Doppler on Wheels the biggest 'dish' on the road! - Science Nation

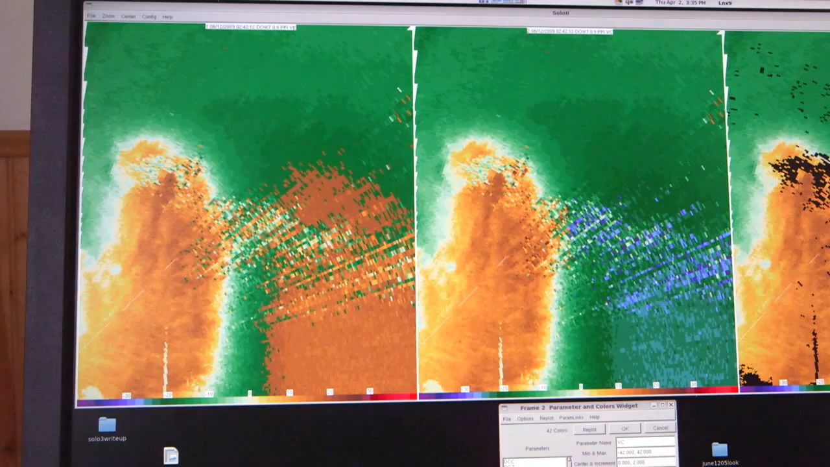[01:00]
and we're able to take slices through that tornado and map out the wind, see the debris cloud, everybody was extremely excited.